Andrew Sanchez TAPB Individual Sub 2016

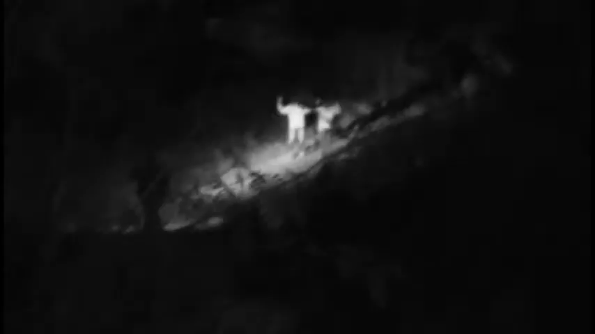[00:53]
Once we reached a higher point, we noticed a group of people who just crossed the border.
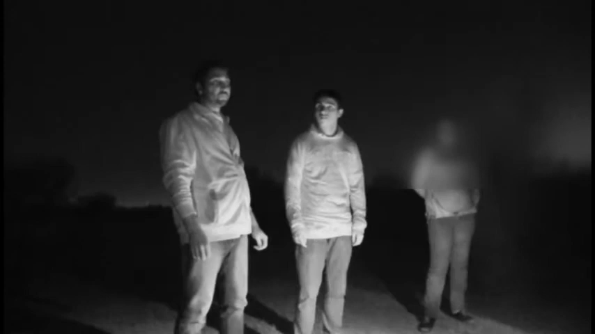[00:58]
They only speak Portuguese. She's going to California. She looks pregnant?
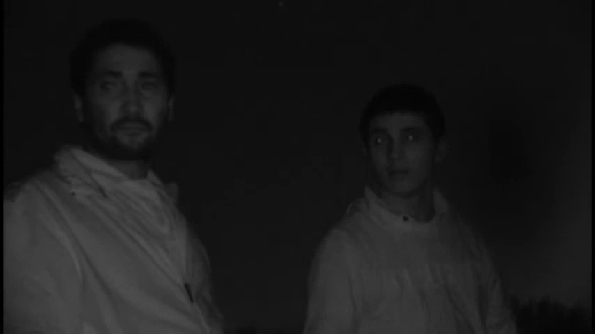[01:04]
Yes, she's 15 years old. 15 years old.
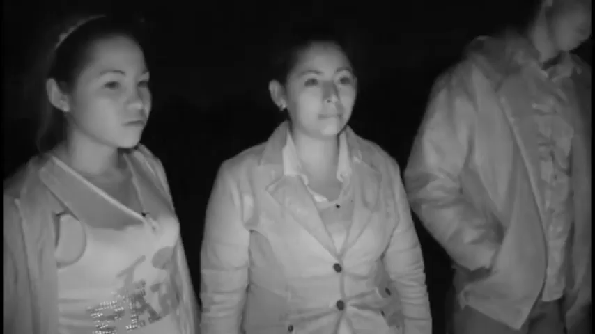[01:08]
Are you relieved that you're here now?